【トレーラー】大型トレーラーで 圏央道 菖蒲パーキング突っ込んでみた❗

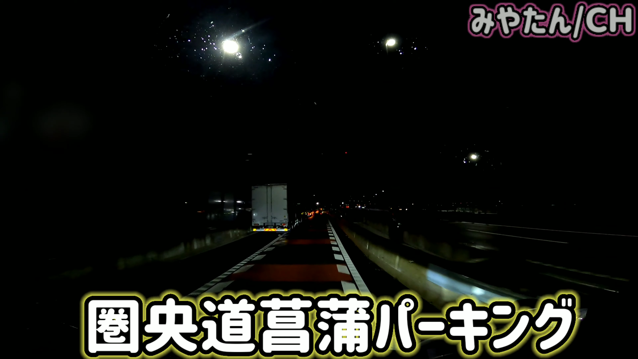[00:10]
はいえーと勝負のねパーキングエリアにまた宇佐美立ち寄りで来たんですけどまたやっぱりねあの狭いですね路中が結構多いですやっぱり
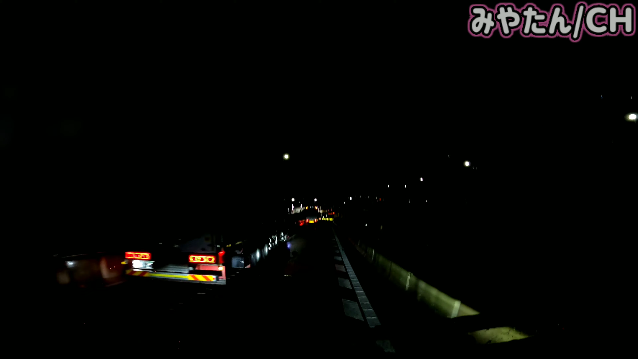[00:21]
しかもねさっきまで雨降ってなかったのにここ入った瞬間にねなんか雨が降ってくるって感じですね相変わらず狭いですね今日はどんな感じですかねあまたいつも通りあの飛び出てますねまた
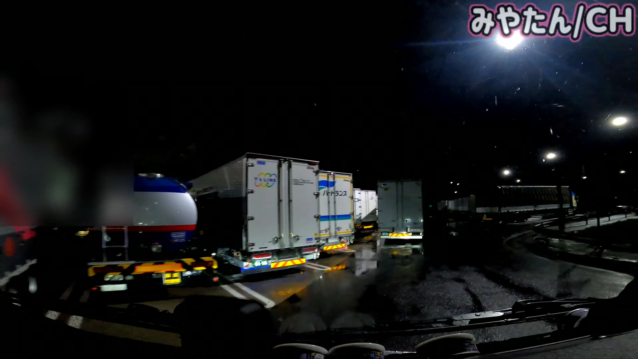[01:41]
カーブが狭くてさーよっこいしょー今日もこのピコ狭い感じでよっこいしょーいつもこれなんかのゲームみたいになってるやんなこれなんかパーキングエリアもうミヤタンを通らせんようにしたろーみたいなうんもうミヤタン全部クリアするからはいえーともうちょっとでねえーとウサミに到着ですよいしょー
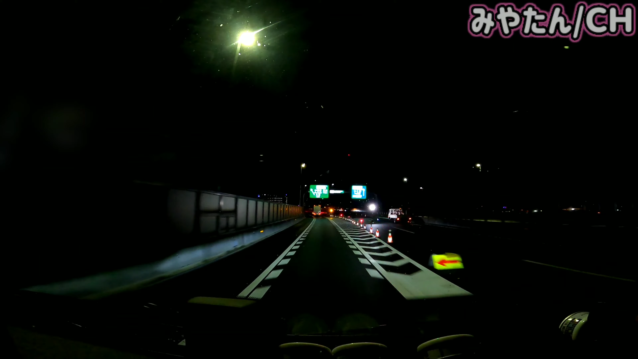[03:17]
はいえーとクキのね白岡ジャンクションからねえー今東北道に入りましたえー天王道はねどうやらあのーこのクキ白岡ジャンクションから先ね工事で通行止めになっていますねはいでまあここから東北道入るんですけどまあもう分岐点があるんでまあ右と左とあってえー右が東京えー左が宇都宮区域ってなってるんでえー宇都宮区域の方に向かいたいと思いますはい